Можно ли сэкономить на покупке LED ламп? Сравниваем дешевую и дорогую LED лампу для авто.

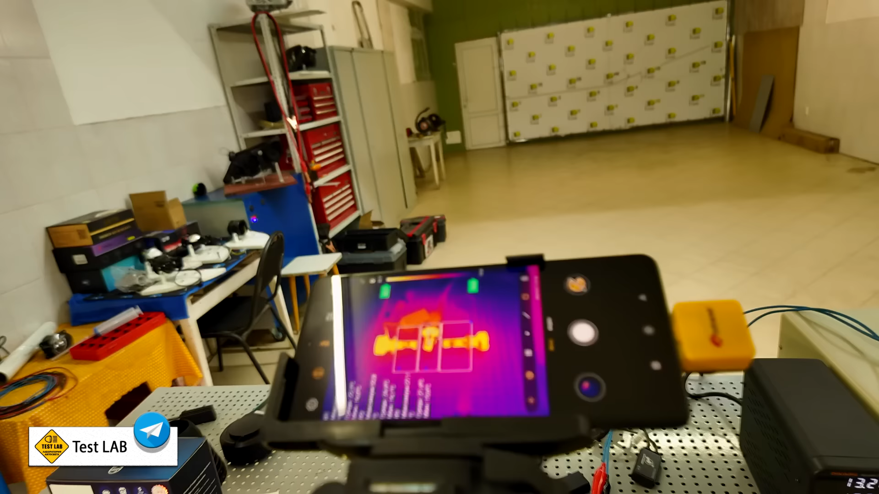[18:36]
здесь у нас есть тепловизор с некоторых пор
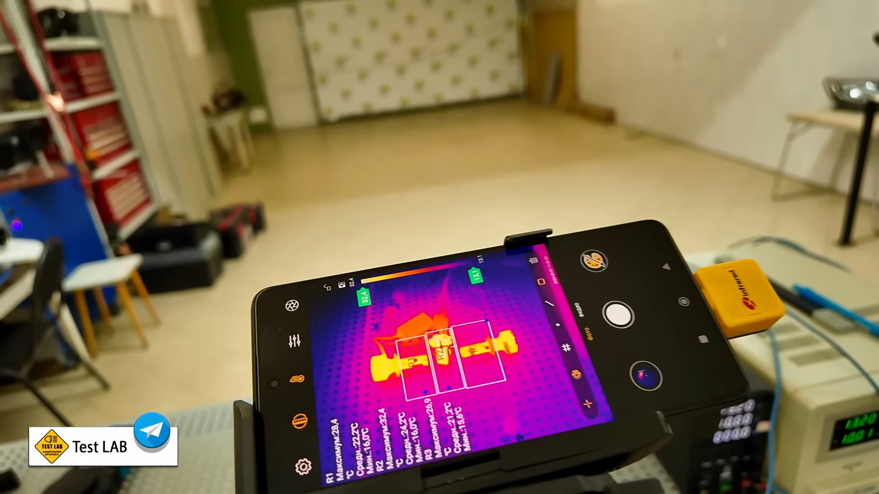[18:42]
приобрел прям очень рад здесь три точки
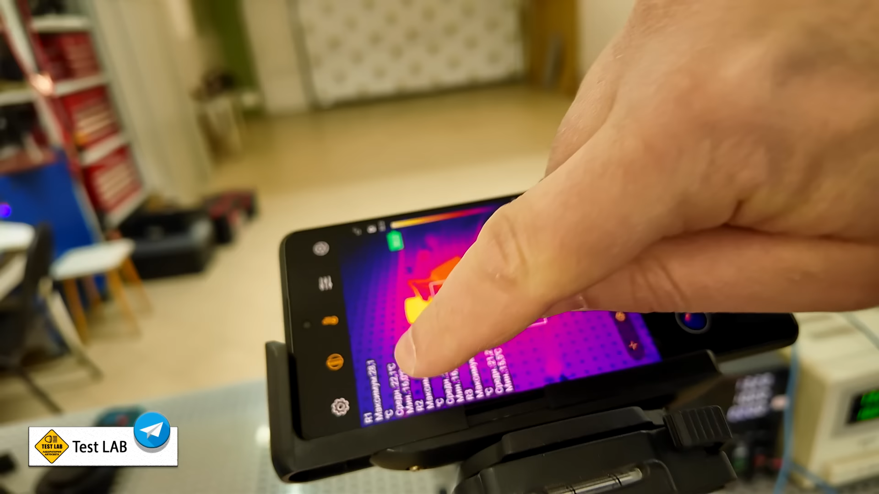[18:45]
r1 r2 r3 это я специально выделил области чтобы вот здесь вот можно
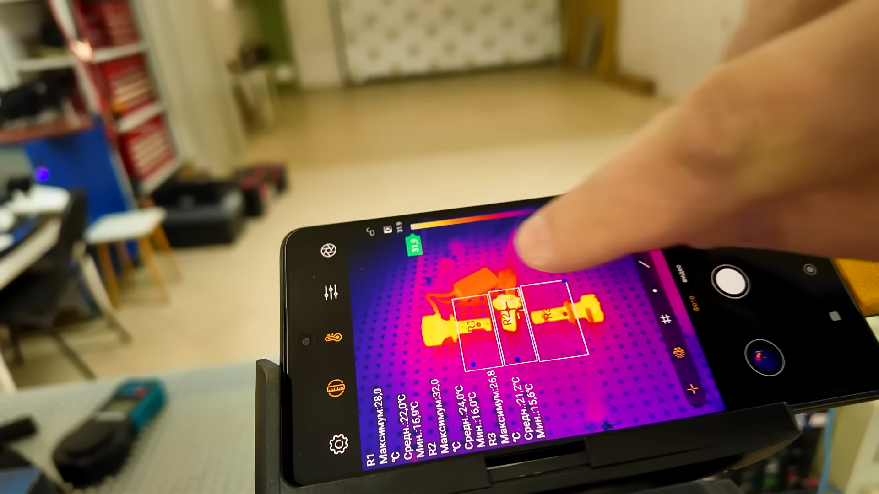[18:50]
было наблюдать за максимальной температурой вот здесь максимум 28 это температура лампы
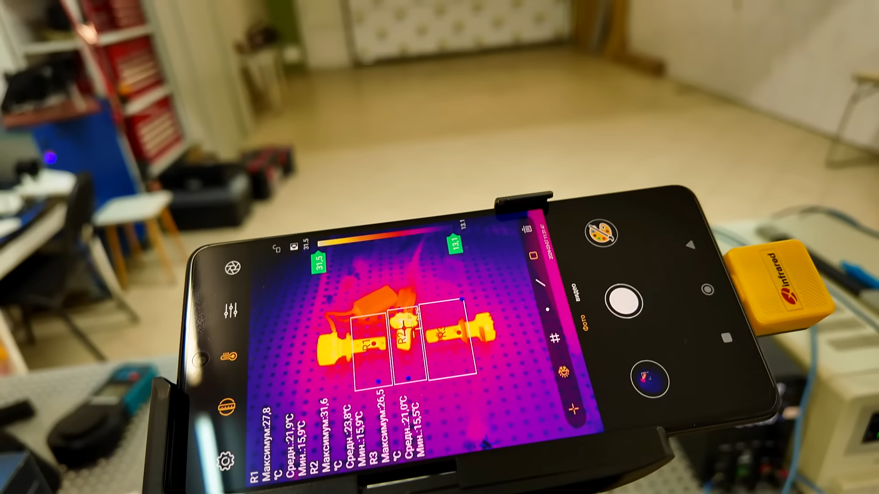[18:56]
давknight максимум 31 и 7
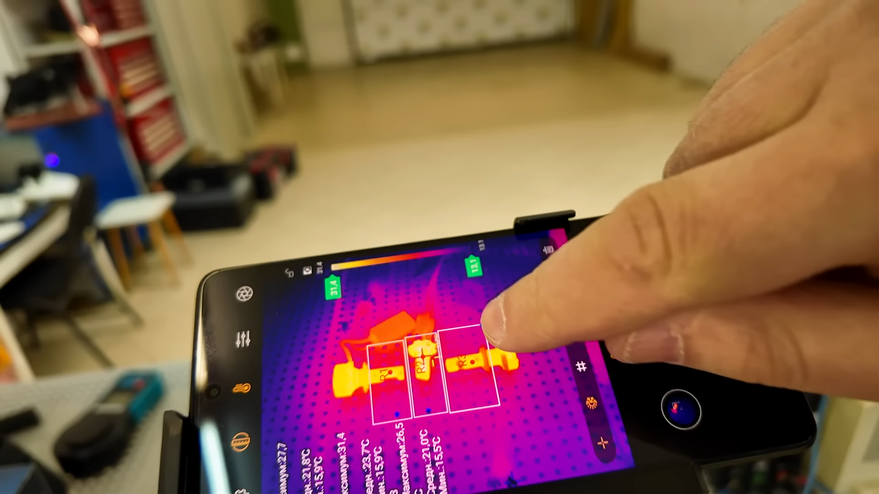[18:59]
r2 это у нас т7 и собственно максимум 26 и 5 это лампа philips вот она справа
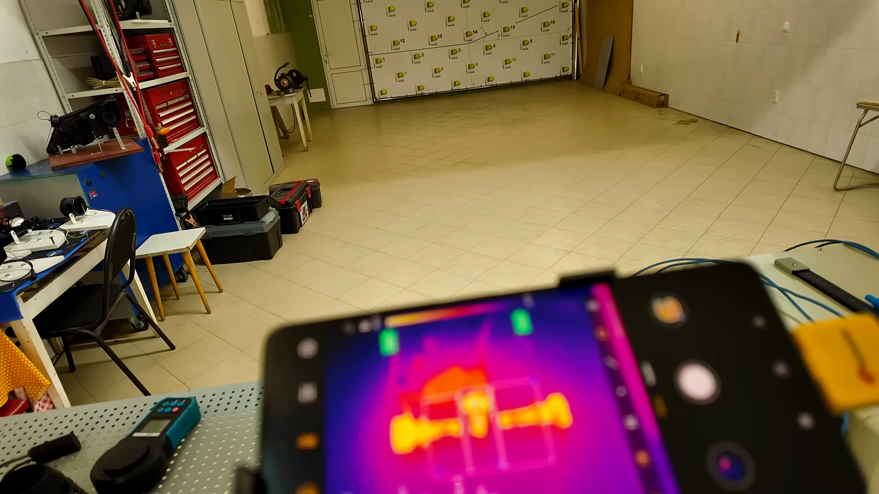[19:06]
страны так в принципе надо включить и наверное сейчас будем смотреть сравнительно что у нас будет по температурам и уже делать
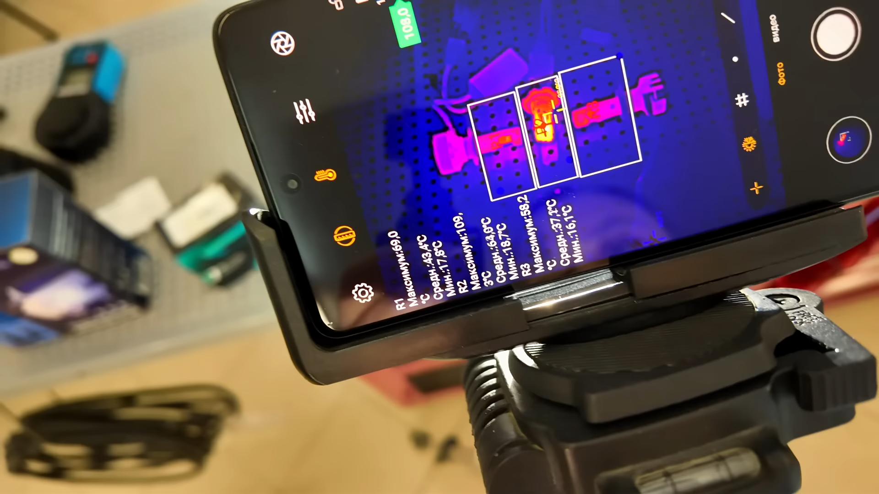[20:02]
видим что т7 уже завалила за 166-107 градусов а проработала она секунд 30-40 не больше ну давайте подождем посмотрим что будет дальше температура между тем уже 113-115 градусов и это прям не предел судя по тому что она очень быстро растет обратите внимание ребят прошло несколько минут температура 123 градусов вот сейчас она только только чуть-чуть притормозилась
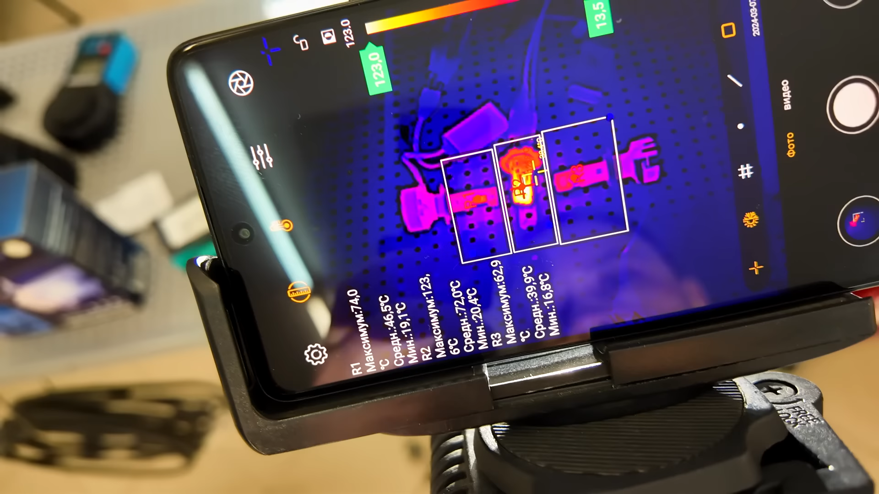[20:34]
на давknight 73 на philips и ребят 62
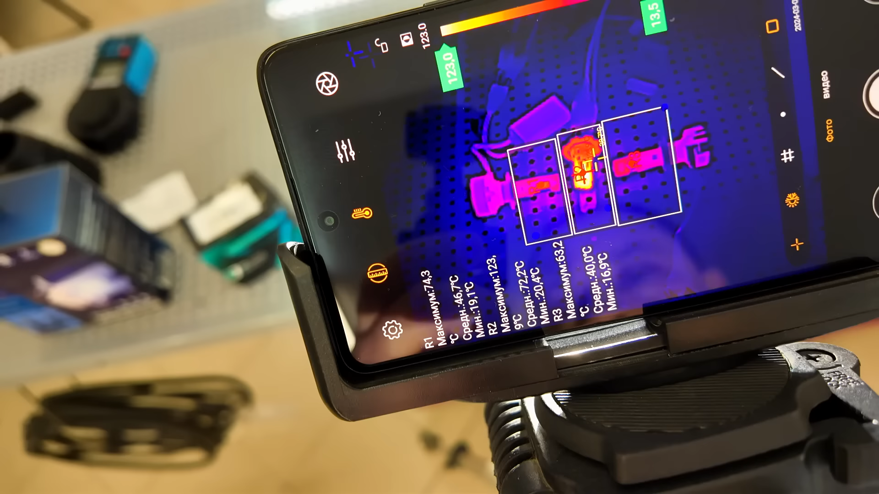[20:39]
вот как говорится почувствуйте разницу 62 63 23 124 градуса и это только только как говорится начало прошло
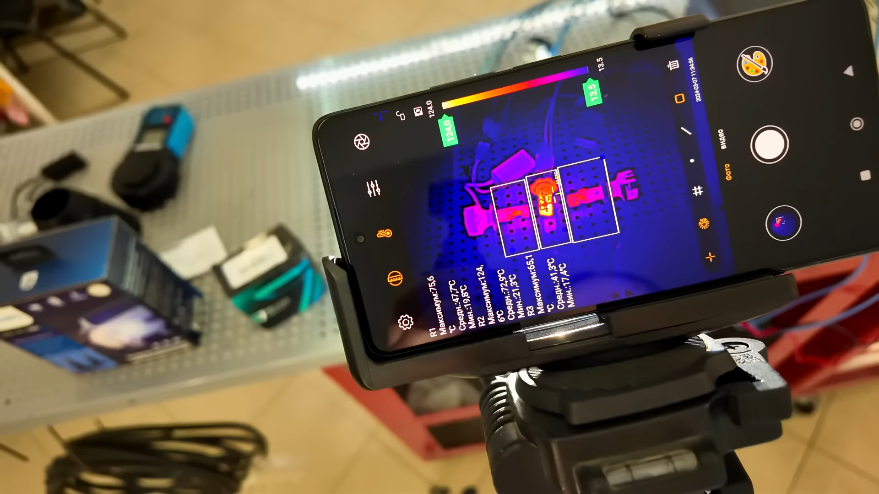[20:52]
буквально наверное минуты три может быть четыре смотрите что мы видим мы видим ребят что 124 градуса вот здесь вот
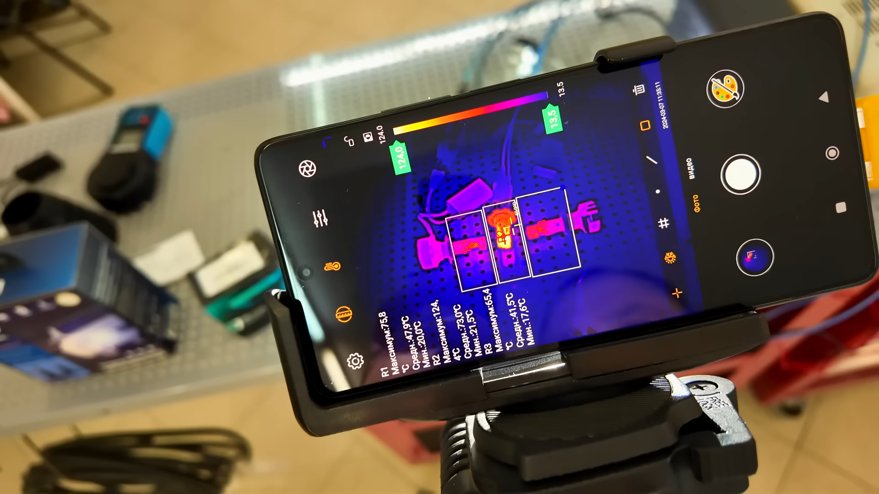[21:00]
написано видно что лампа уперлась свои так сказать ограничитель теплоконтроль у нее сработало и
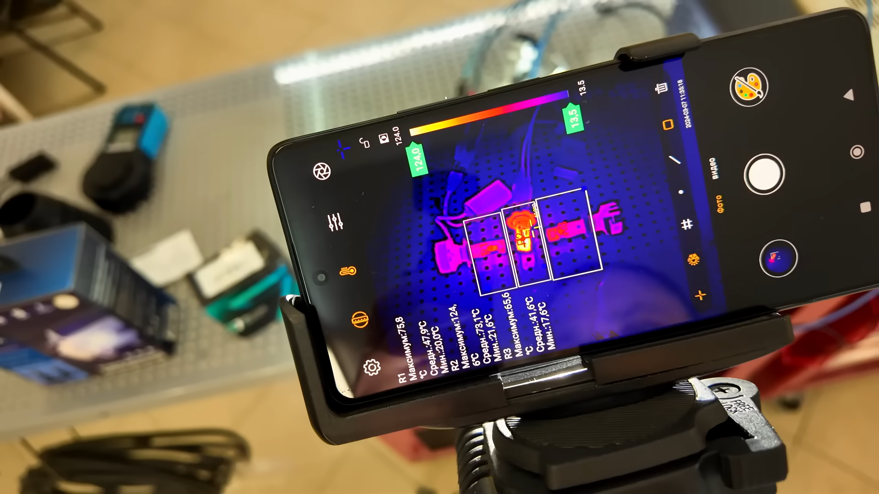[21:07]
отрубил лампу то есть стала снижаться мощность активно чтобы не превышать вот эту 124 градуса
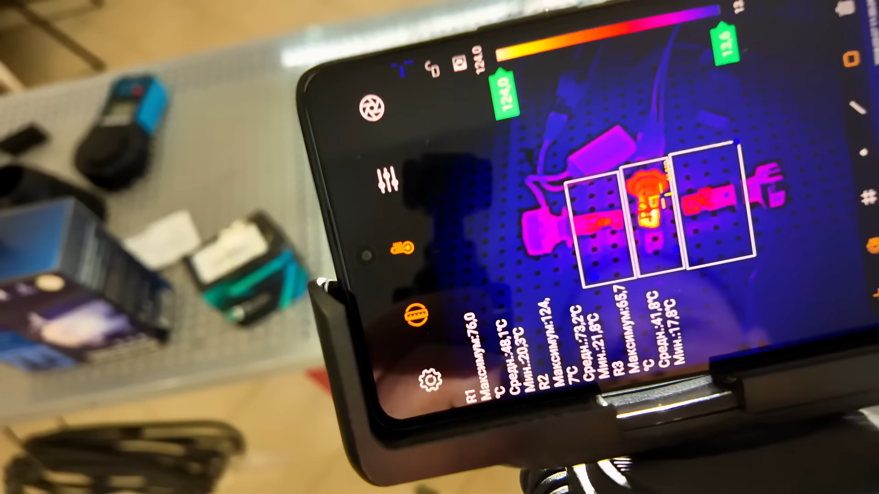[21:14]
температуру тем временем у давknight она по чуть-чуть продолжает все-таки расти но как вы видите гораздо просто гораздо
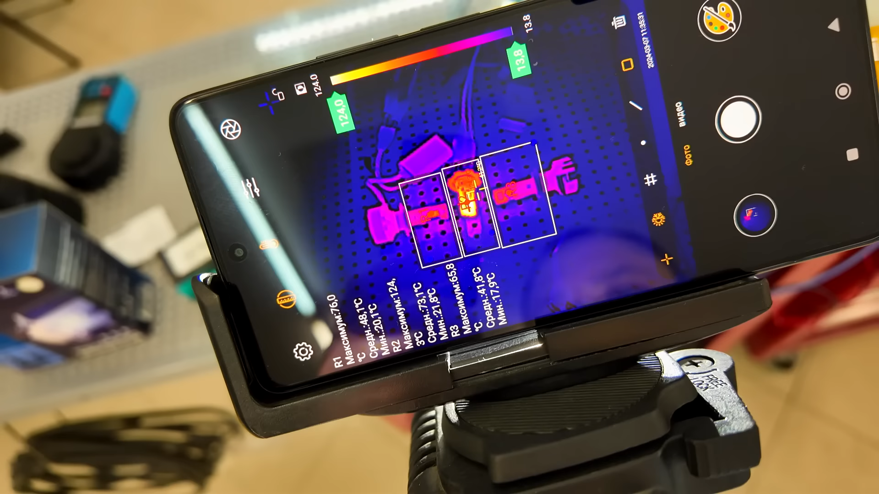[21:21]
меньше там 76 градусов а у philips еще